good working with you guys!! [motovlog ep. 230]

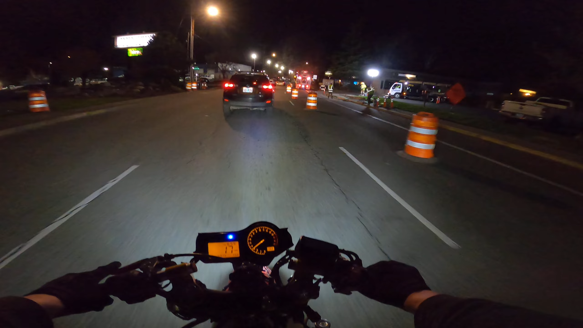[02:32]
why would this person be pulled over right there what are they doing weird that cop is all like leaning down into the window doing his thing